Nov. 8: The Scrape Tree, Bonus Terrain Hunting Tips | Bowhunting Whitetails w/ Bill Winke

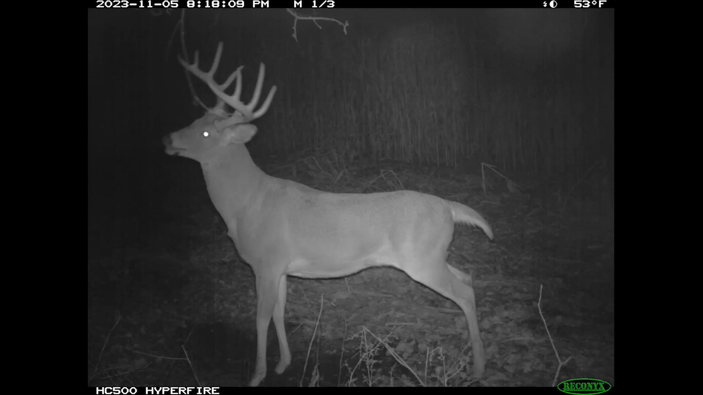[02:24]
movement but in the meantime we're gonna go to the scrape tree and then there's this other buck that's living on maybe on the ridge to the east I've gotten a few pictures of him there and I've gotten some pictures of him on the scrape and I would shoot that deer you know long story short it's a deer that I know well enough to know that I would shoot him and he's a he could be around that's all we're we're kind of hanging on and you don't know when something